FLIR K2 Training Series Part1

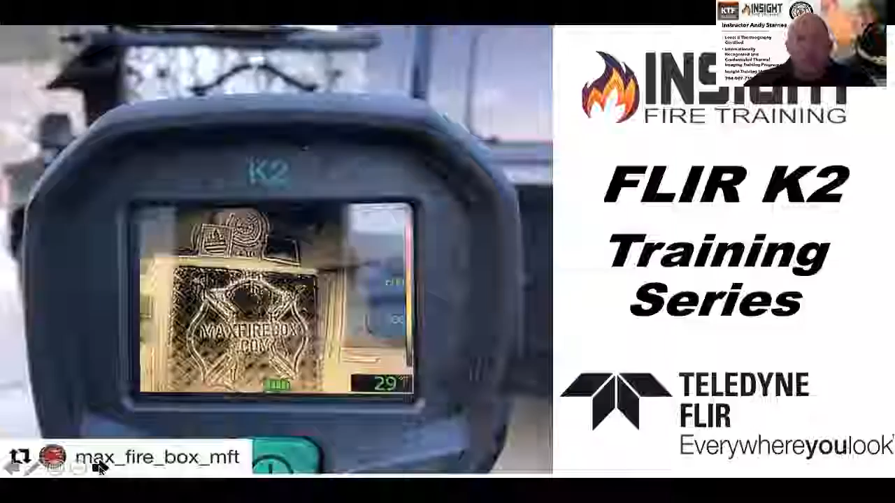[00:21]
What we want to start with is getting you to understand what the K2 is. The K2 is a situational awareness camera. How is it different from other cameras? It's more battle hardened than most. It's actually got better insulation. It's a pistol grip. It's built to take the beatings of the fire ground whereas some other models may not be quite as tough or endure the heat that they take. The FLIR makes several different models of situational awareness cameras from a C3, K1, K2 and then they have a mid-grade decision-making camera called a K33.
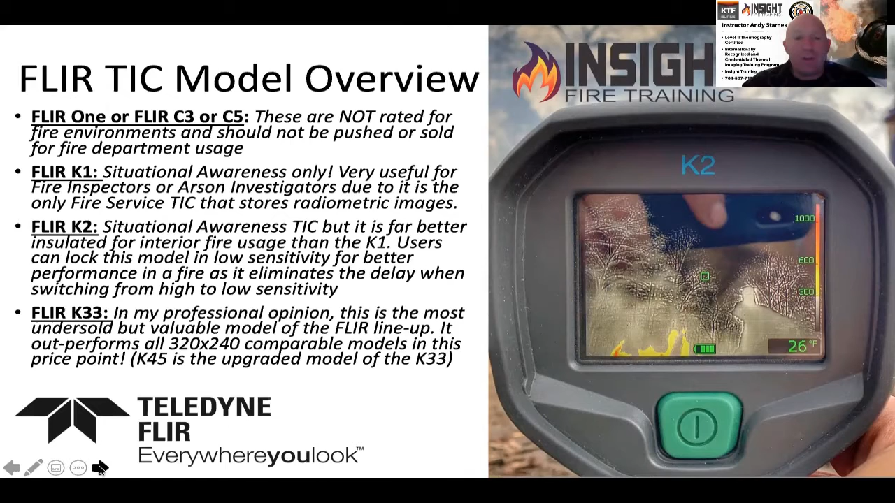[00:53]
The K2 is probably the most endurable model out there as far as what built for the fire ground and we'll talk about different versions and how that can help you.
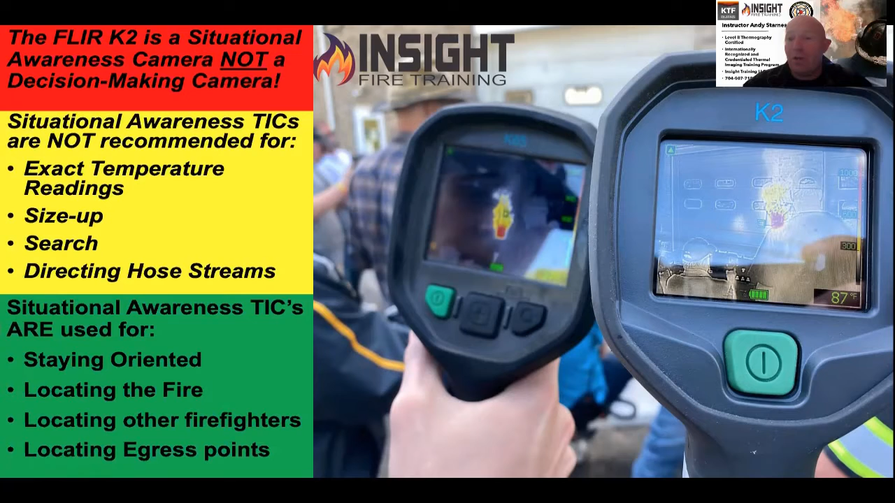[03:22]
However, they do have their merit in short distance and short little brief situations. They are great for staying oriented, locating the fire, locating other firefighters, locating other egress points, secondary means of egress and other things. One of the things we want to talk about though is the overall specs of the camera. The camera has a 35 by 47 field of view. What does that mean? 35 degrees vertically, 47 degrees horizontally. This is wider than the majority of the situational awareness ticks on the market, which allows you to see a bigger area, especially if you flip it sideways like we teach called the gangster grip. When you're looking down a hallway, you're able to see floor to ceiling in one shot.
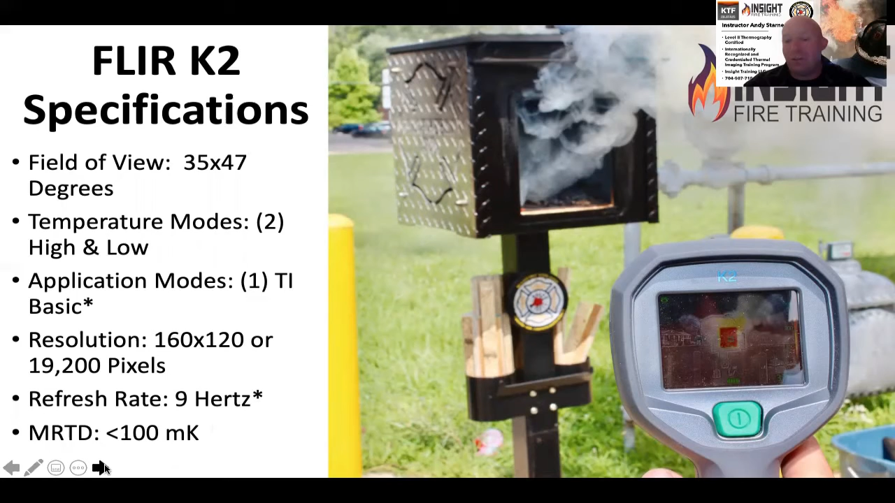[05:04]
The MRTD minimal resolvable temperature difference or noise equivalent temperature differential, depending on which instruction manual you read, is less than 100 millikelvin. The millikelvin is a thousandth of the degree, so the lower that number, the better your chances of seeing objects or differences in objects of similar temperature. This is when we talk about field of view with this camera.
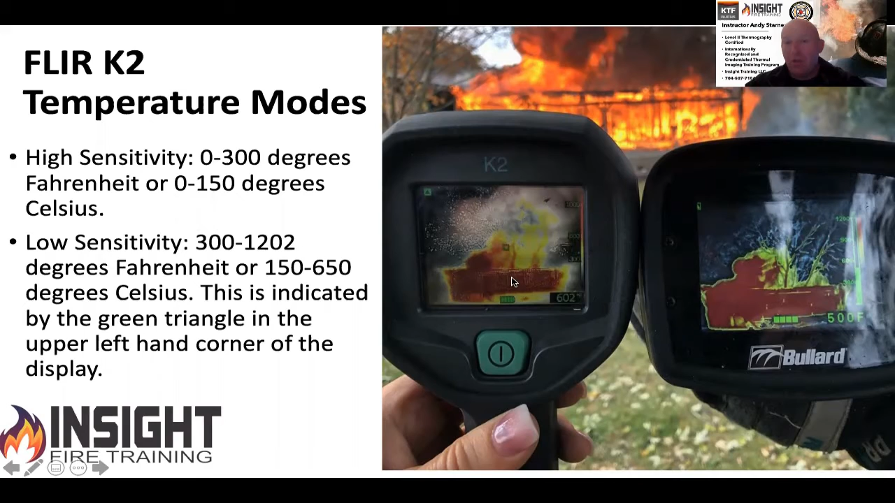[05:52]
but your camera goes from zero to 300 degrees in high sensitivity, which means it has high sensitivity to detail, low temperature. But when that triangle engages, you're looking at low sensitivity. That is low sensitivity to detail. When we talk about understanding the difference between the two, high sensitivity equates to high sensitivity to detail. Like I said, but when you look at the picture here where you see my hand in front of the max firebox, low sensitivity does mean low sensitivity to detail. I may not see me or a victim or objects of lower temperature as well because it's focusing in on the heat.
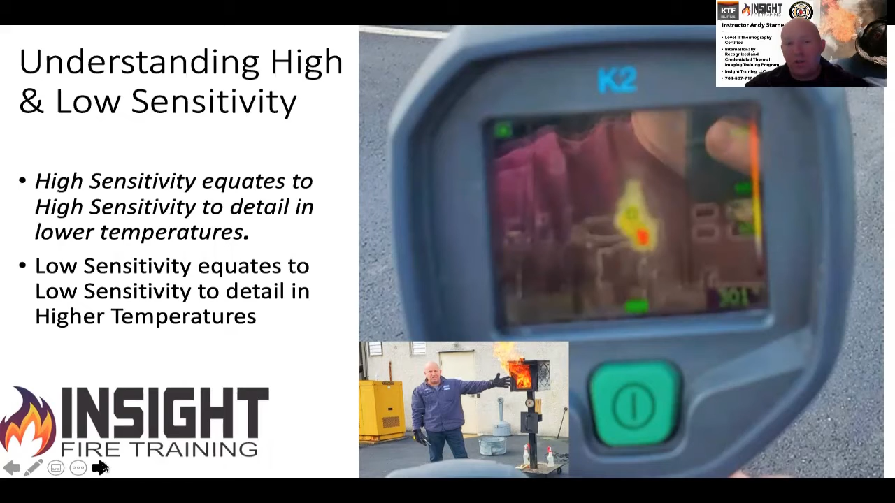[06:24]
It's no different than your eye switching from dilated to constricted and you can't see detail as well when you're focused in on the light. So if you look at this picture here, you can get a better example how I kind of fade into the background here, but the max firebox is clearly visible.
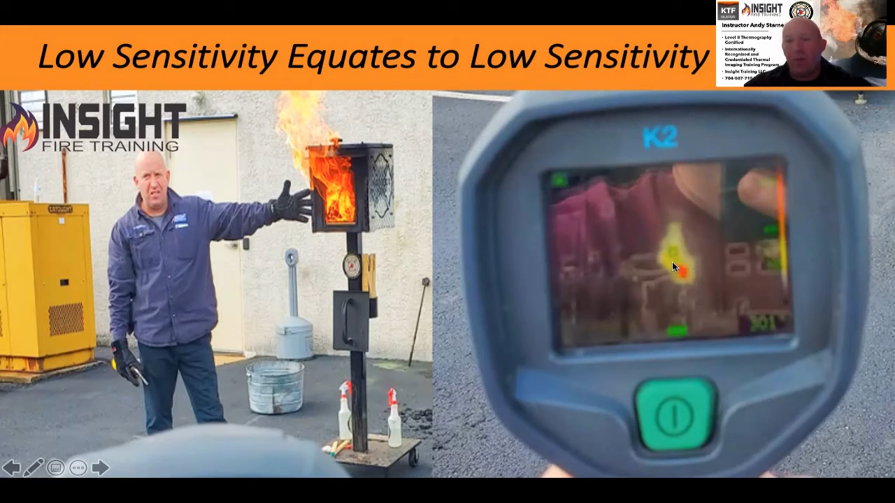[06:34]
We're doing a resolution test here. Application modes. These are the ones you can program the camera. In TI basic, grayscale, fire mode, search and rescue mode, heat detection mode. There's one other option in there. I believe it's an inspection grade mode you can apply to it, which is like iron bow or fusion color palette. If you look at these options, I, the only ones I'm really, I like a lot is TI basic and search and rescue mode. The other ones have their merit, but as far as for what we're doing,
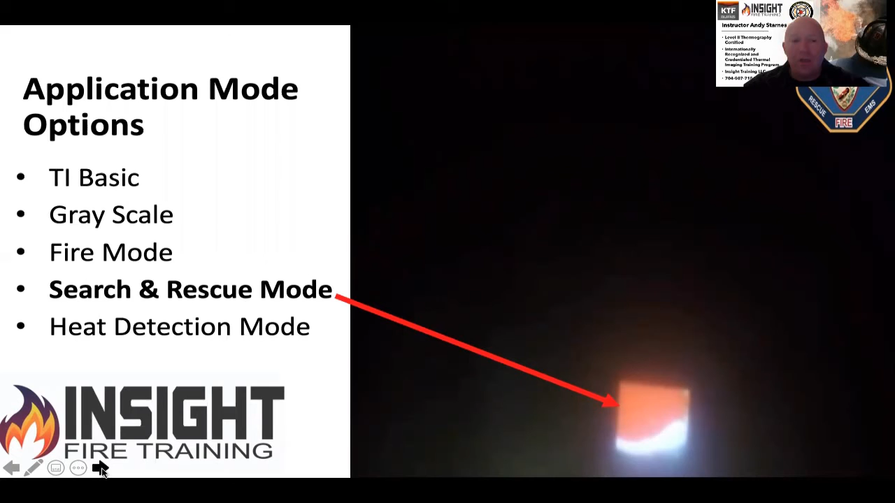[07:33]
So size up, uh, late conditions like overhaul when you're trying to find an overheated electrical outlet in someone's home or overheated electrical object of any kind, uh, smells and bells. It's great for that. Uh, this is an example of that where we're using this in the size up feature outside where we have visible light at one of the training burns. We went to in terrible fire department. You can clearly see the gable vent lit up yellow, red, and orange. So it starts engaging color at 200. Whereas in TI basic, we wouldn't see anything but gray and white. So this is a beneficial application mode.